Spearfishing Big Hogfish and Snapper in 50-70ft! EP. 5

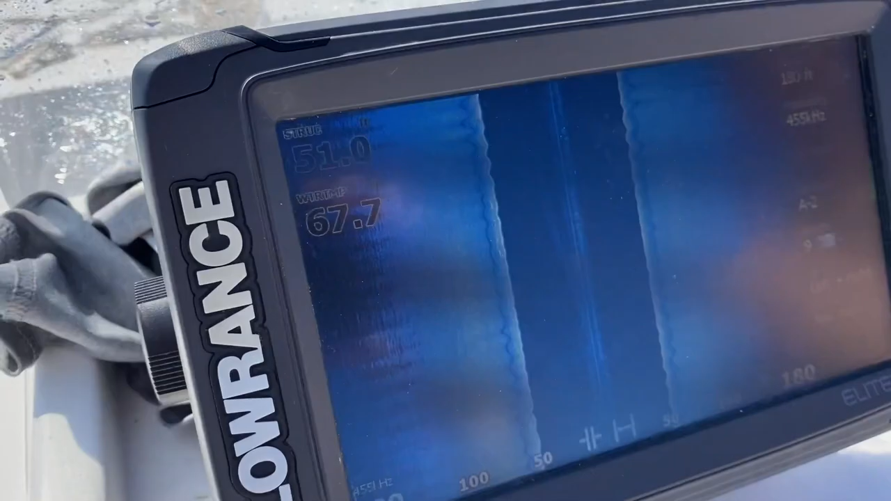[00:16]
I found this spot while we were driving out to a spot. It's like cheese rock type stuff.
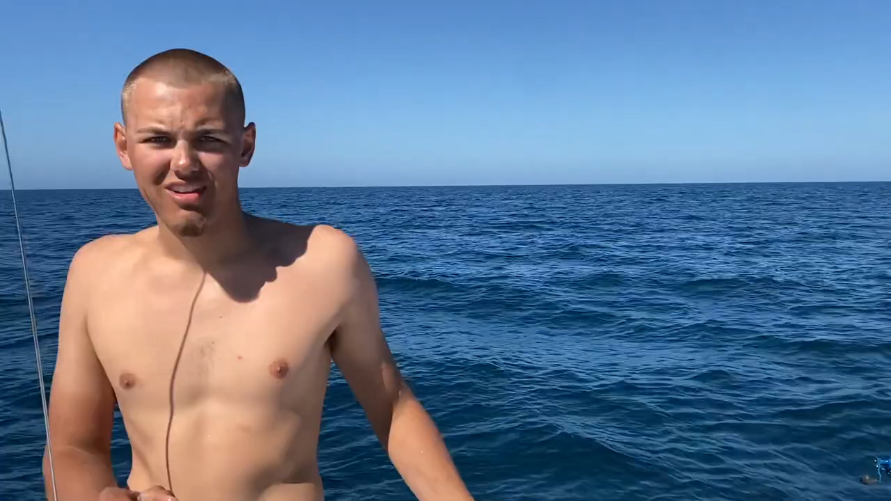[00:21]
We're gonna try and get some like snapper, hogfish, something like that. Grouper aren't in season, but we'll probably see a couple of them.
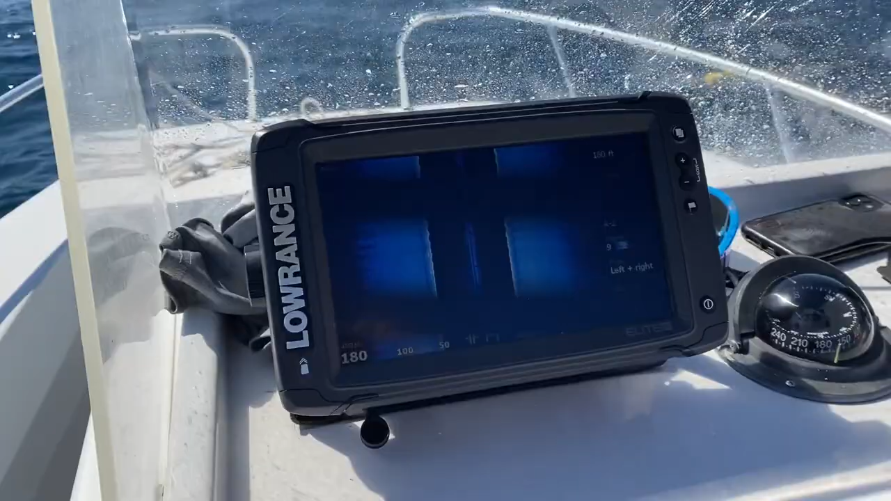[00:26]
Yep, we're in 50 feet of water and it fluctuates here, 50 to 55.
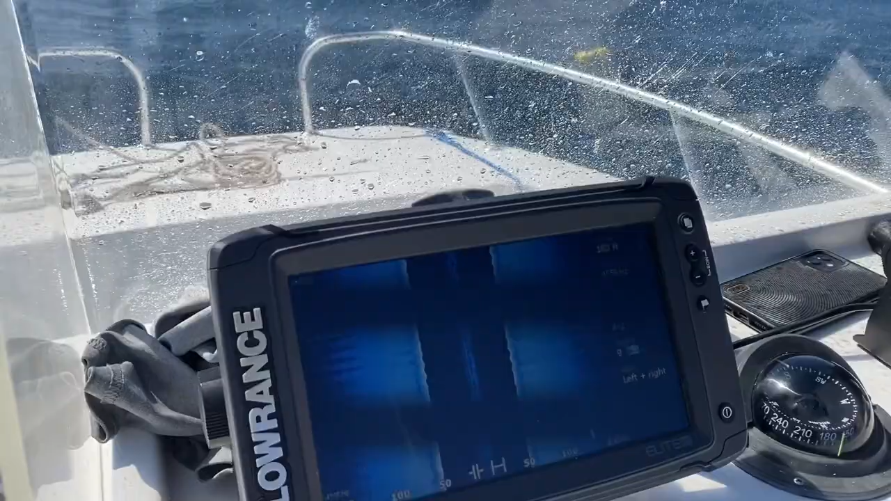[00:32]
Just different ledges and stuff on the bottom, and it's about 68 degrees, so a little cold still, but we'll make do.